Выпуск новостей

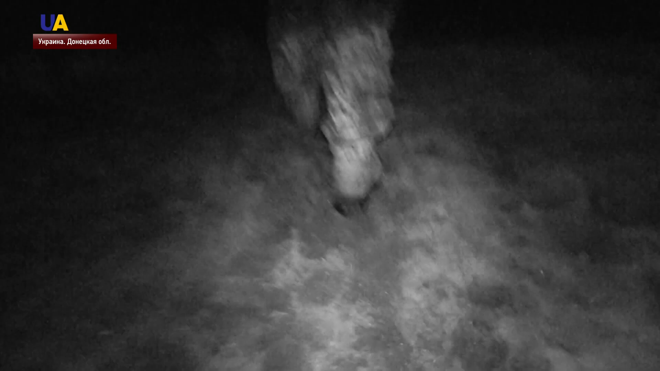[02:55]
Бой продолжается уже в полной темноте. Противник не успокаивается.
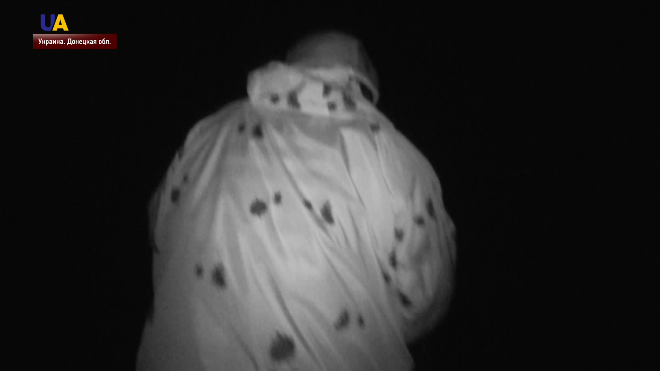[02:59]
ГПшечка тоже в нашу сторону. ГП – гранатомет подствольный.